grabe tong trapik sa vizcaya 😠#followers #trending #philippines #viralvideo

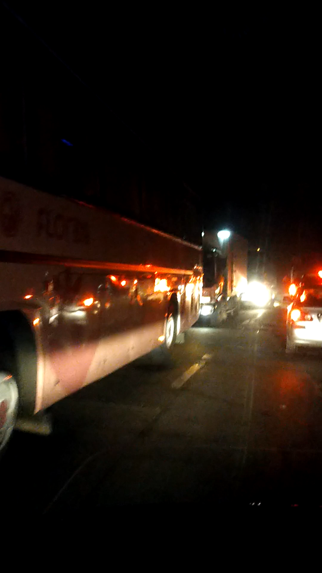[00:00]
Tingnan nyo, Jaddy yan, Jaddy. Ito yun, simula. Tingnan nyo, mga kanuluwas ng Manila. Tingnan nyo, gano'n kahaba yan, ha?
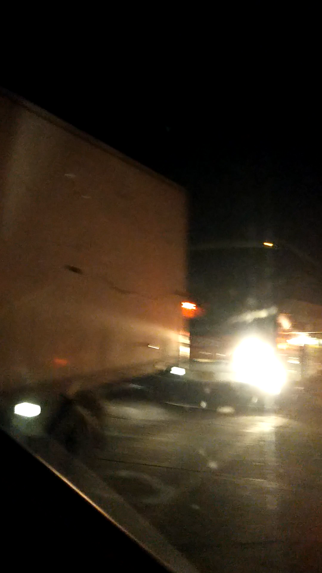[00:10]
Hanggang cordon yan.
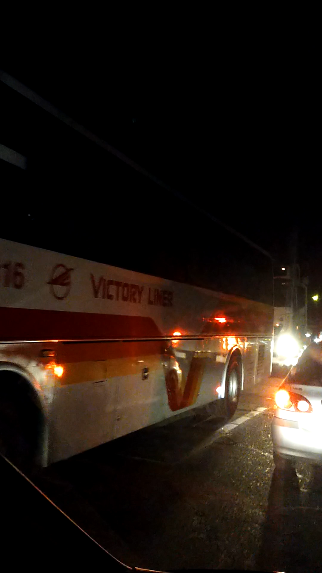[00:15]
Mahaba-haba pa, ihintayin lang dahil ang haba ng pila namin, umabot hanggang checkpoint ng Jaddy.
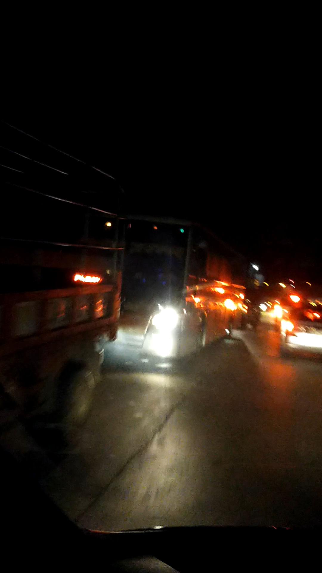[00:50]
Hanggang cordon yan. Mula Jaddy hanggang cordon.
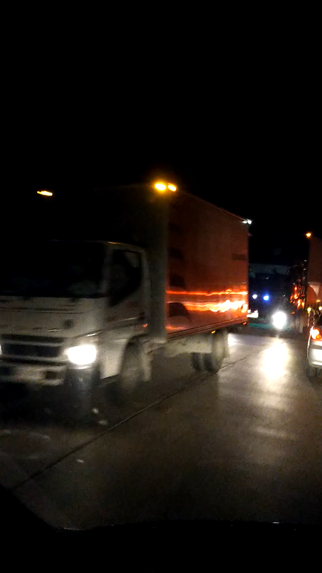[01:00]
Tingnan nyo nga'y traffic, guys. Grabe.
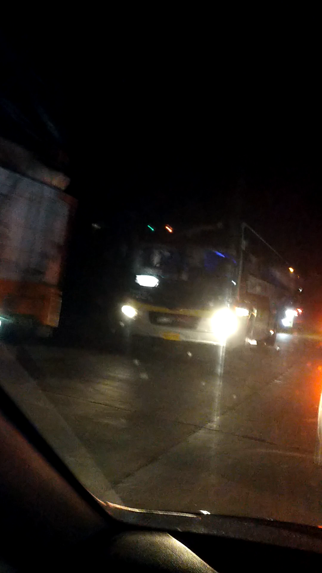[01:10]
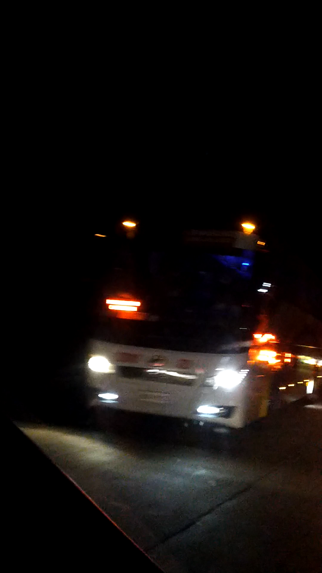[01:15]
Grabe ba? O, ito. Nakapatay na yung makin, o.
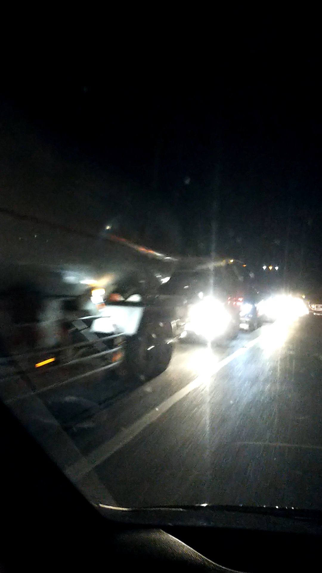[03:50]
Hindi na makagawa ng paraan. Ayan na o. Ay lako. Mahaba habang biyaya ito ah. Lako po. Lako po. Diyos ko. Diyos ko. Ang cordon na talaga to. Guys. Tingnan nyo o. O.
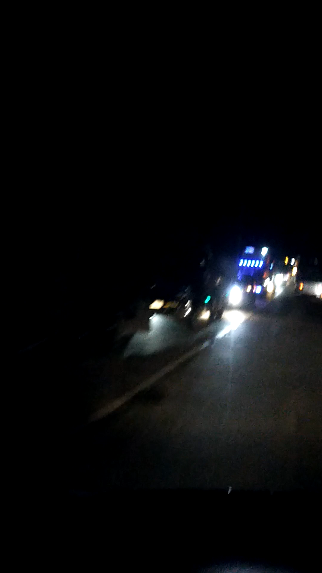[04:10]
Grabe traffic yan. Tapos mayroon pa mga truck na loaded. Mababagan. Susundan mo lang talaga yan. Hanggang makarating sa kanyang parurunan. Ayan na o. Halaan na to. Babaan na. Babaan na yung mga tao. Ay naku naman guys. Gaya yan yan. Ito si Yusunda namin. Pag ito bumaagal si Yusunda nyo. Walaan yan. Surekat tayo. Overtake.